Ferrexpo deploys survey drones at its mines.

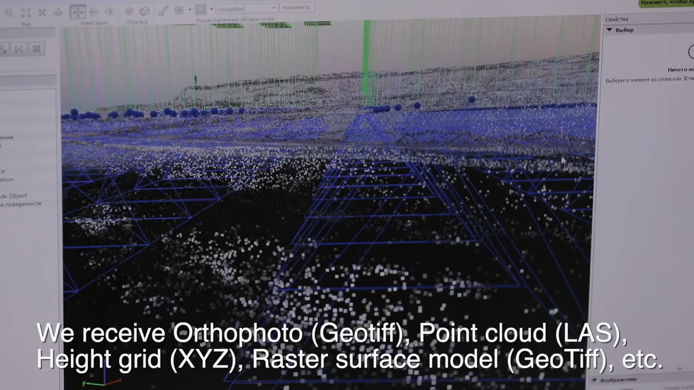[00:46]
облако точек, текстурированную поверхность, структурированные линии,
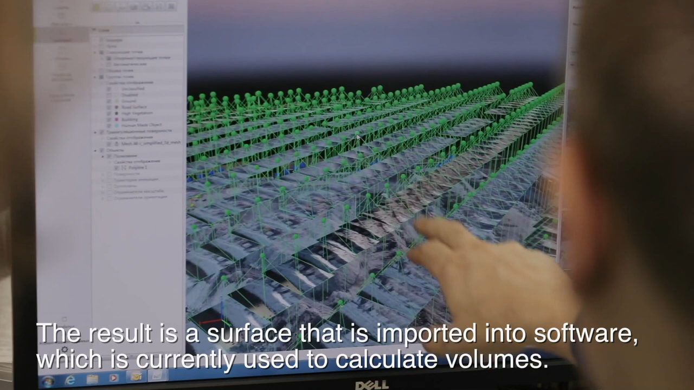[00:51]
которые легко импортируются в такие программы, как Civil, Surpac, Command, AutoCAD.